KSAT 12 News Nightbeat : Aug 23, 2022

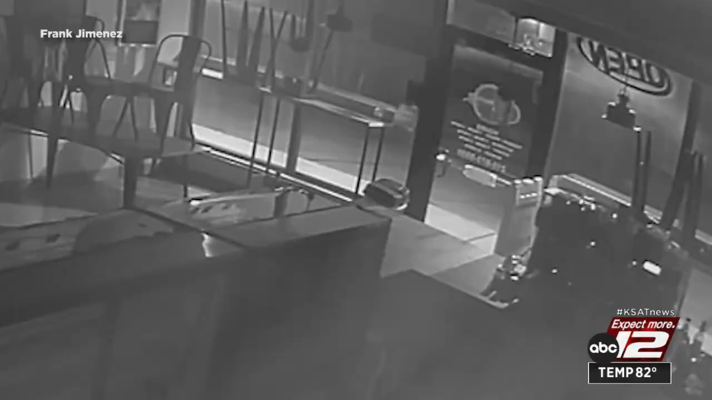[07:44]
A surveillance video shows the vehicle that's suspected in that shooting.
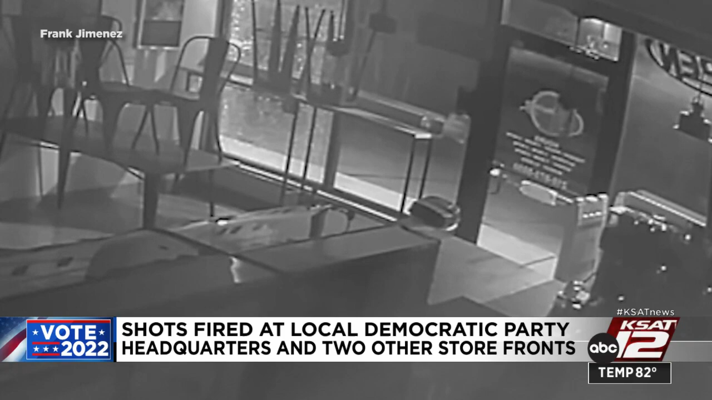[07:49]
It turns out it wasn't the only storefront that was hit along Fredericksburg Road. A panaderia and a third business were also hit. The Bexar County Democratic chair says that she found unpleasant messages and also says